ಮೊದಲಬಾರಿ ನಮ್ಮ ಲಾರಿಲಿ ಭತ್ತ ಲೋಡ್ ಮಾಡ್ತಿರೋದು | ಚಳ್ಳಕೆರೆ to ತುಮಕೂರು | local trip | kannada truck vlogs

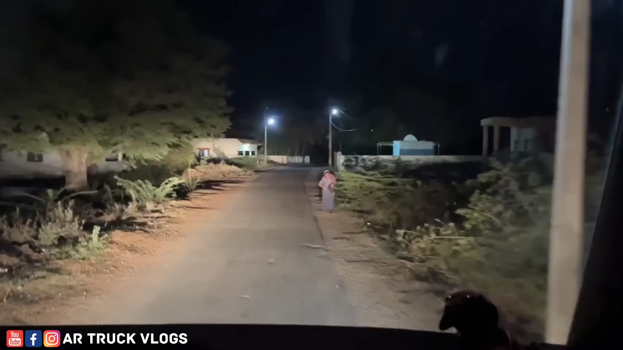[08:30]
ಇಲ್ಲಿ ಬಂದು ರೈಟ್ ಸೈಡಲ್ಲಿರೋದು ನಮ್ಮ ಗ್ರಾಮ ದೇವತೆ ಟೆಂಪಲ್ಲು, ಪರರಾಮ ದೇವಿ ಅಂತ. ನಾವು ರೆಗ್ಯುಲರಾಗಿ ಇಲ್ಲಿಗೆ ಯಾವಾಗ ಬಂದರೂ ಒಂದು ಆರ ನೋಡಿದ್ಬಿಟ್ಟು ಕೈ ಮುಗ್ದೆ ಇಲ್ಲಿಂದ ಮುಂದಕ್ಕೆ ಹೋಗೋದು.
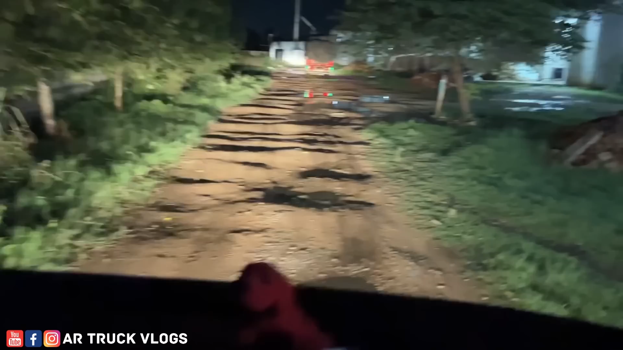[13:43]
ವಾವಾ ವಾವಾ ಮಿಲ್ಲೊಳಗೆ ರೋಡ್ ನೋಡ್ರಿ, ಗಾಡಿ ಹೋಗಕ್ಕೆ ಹೆಂಗೈತೆ.
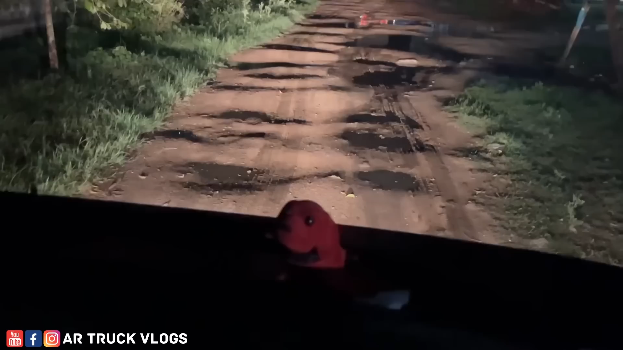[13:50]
ಏ ಅಪ್ಪ, ಈ ಇದರಲ್ಲಿ ಓವರ್ಲೋಡ್ ತುಂಬ್ಕೊಂಬಂದು ಸಾಯ್ಬೇಕು ನೋಡಿ. ಗಾಡಿ ಮಲ್ಕೊಂಡು ಮಲ್ಕೊಂಡು ಇದ್ದಾಳ್ದೈತಿ.
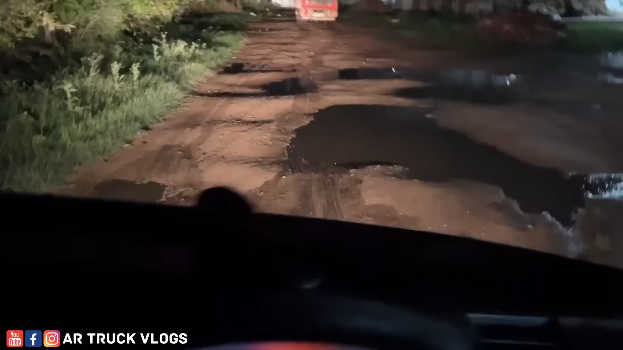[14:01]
ಓಪ್ಪ, ಅದ್ರಲ್ಲಿ ಭಾರತ್ ಬೆಂಜ್ ರೋಲ್ ಆಗೋದು ಜಾಸ್ತಿ ಗುರು. ಗಾಡಿ ಬೇರೆ ಗಾಡಿಗಿಂತ ಹೋಲಿಸಿದ್ರೆ ಭಾರತ್ ಬೆಂಜ್ ಸಖತ್ ರೋಲ್ ಆಗುತ್ತೆ ಗಾಡಿ. ಓಕೆ ಫ್ರೆಂಡ್ಸ್, ಫೈನಲಾಗಿ ಸೇಫಾಗಿ ಅನ್ಲೋಡಿಂಗ್ ಪಾಯಿಂಟ್ ರೀಚ್ ಆದ್ವಿ.